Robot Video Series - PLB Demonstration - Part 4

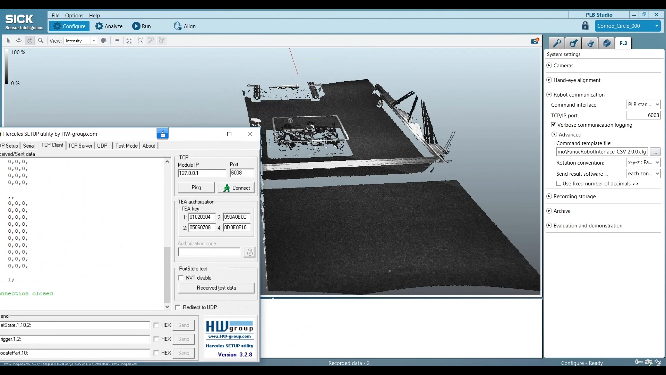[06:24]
So I'm going to bring in something we call Hercules. This is something you can find in our manual in terms of where to get it, how to use it.
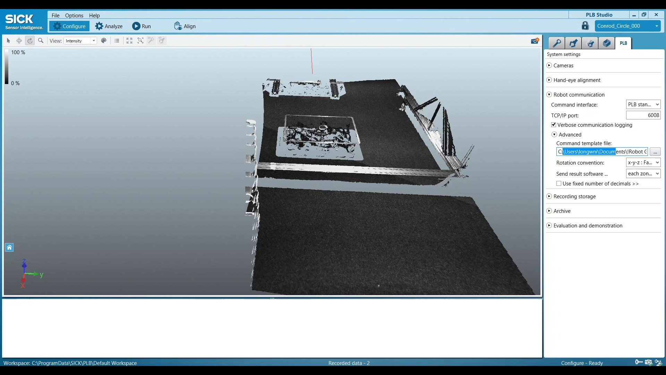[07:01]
And at this point I've already put in my command template file. I would find that using this button here. And that's that same file that I showed you before. Wherever you saved it, just find it and load it into here. And so I'm going to send this set state 1 10 2.
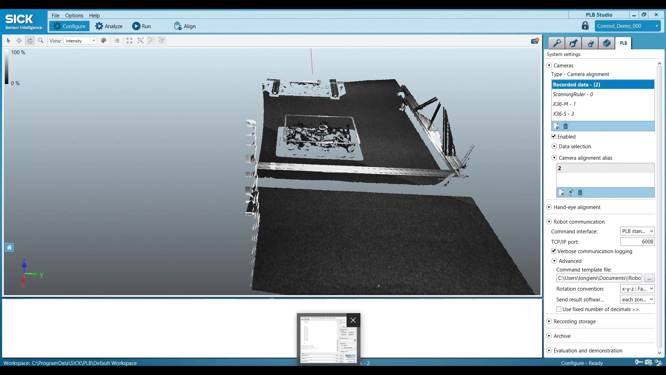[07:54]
I can set these as strings. They don't have to be integers. I tend to like to use integers because they're easy to index in a robot program. So I go ahead and go back here. I'm going to send the command.
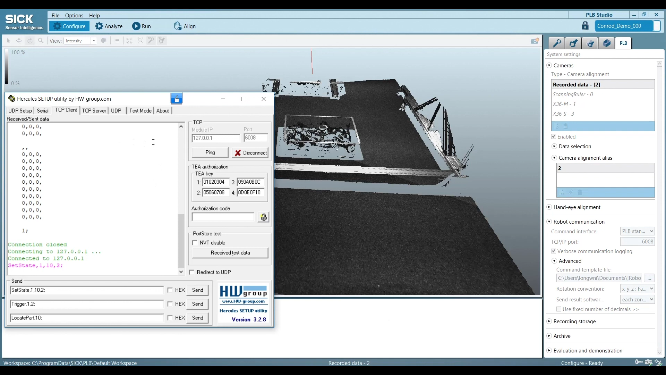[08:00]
And you'll see that command show up down here in PLB's command window.
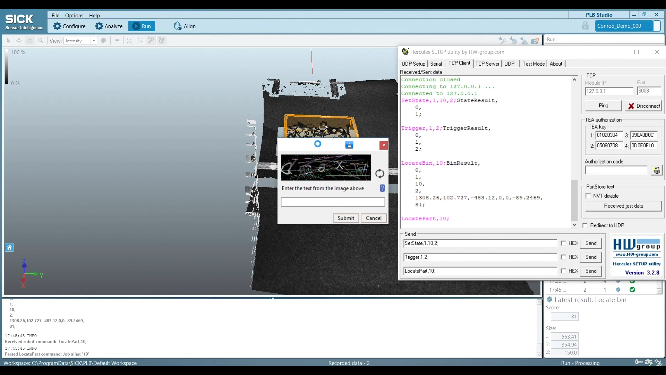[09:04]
So locate my bin. Got a result here. Same thing. I'm going to go ahead and do a part. And this is all just going to line up with that data that's in my command template file. And all that data is available in my manual. And what I just had to do there was put this into evaluation mode. Because I'm working without license. And that's why all this is set to 0. When PLB is not licensed, the license comes as part of the camera. We can still run it. We can run it offline without any issues. It's just not going to send any data to our camera. I mean to our robot.
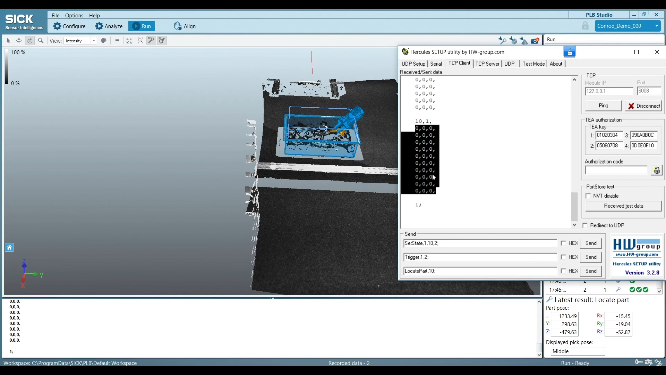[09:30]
That's why these are set to 0. So you see, I'm able to locate a part.